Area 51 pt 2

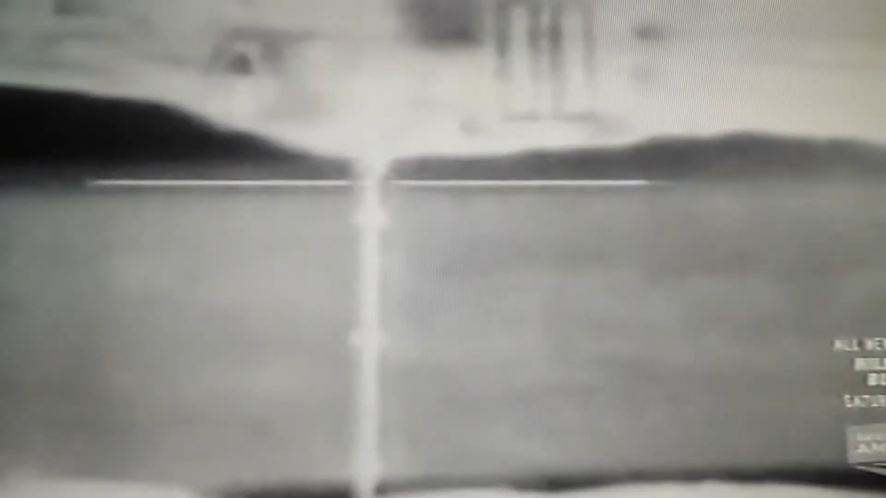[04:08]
B-2 stealth bombers and F-117 stealth fighters delivered an unprecedented and devastating rain of firepower on a stunned Iraqi army.